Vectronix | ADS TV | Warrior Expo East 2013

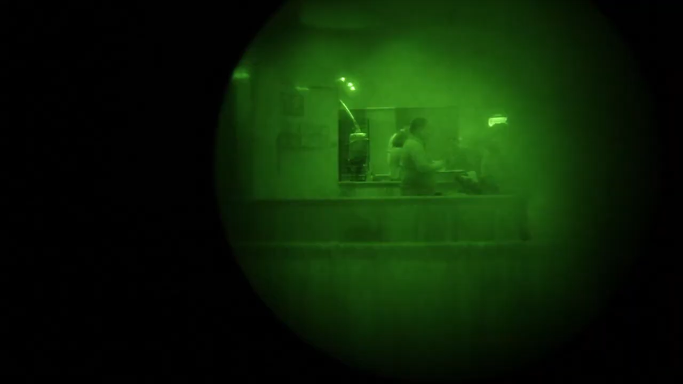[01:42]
image intensifier and you can see light and the ambient reflected light of
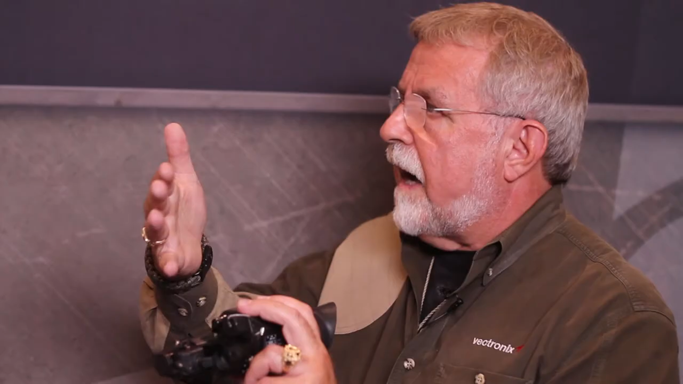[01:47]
objects but you can't tell in their bushes and things. You add the thermal optic now and now you have a fusion,
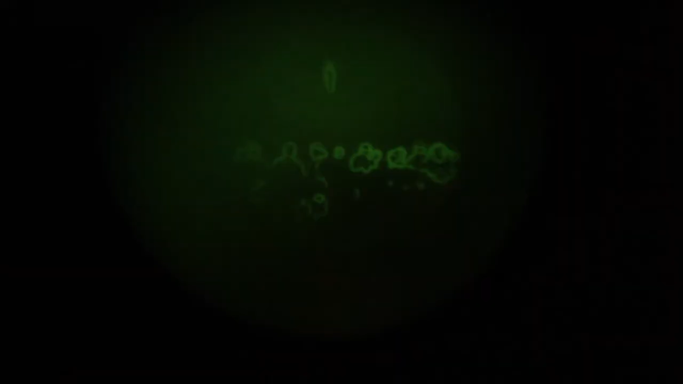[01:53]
an optical fusion of information.
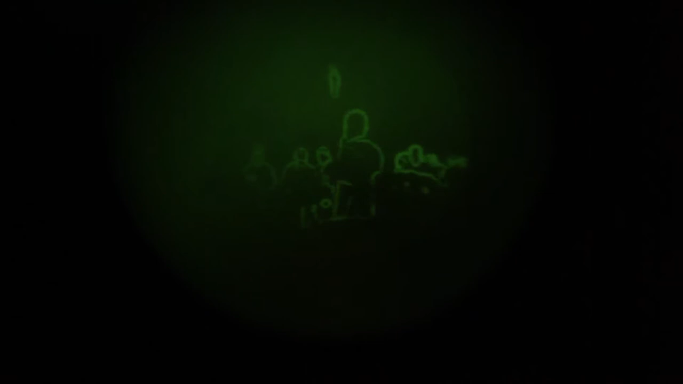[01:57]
The thermal image overlaid over the image intensified image. So now as you look, you can not only identify a target but you can see hot spots.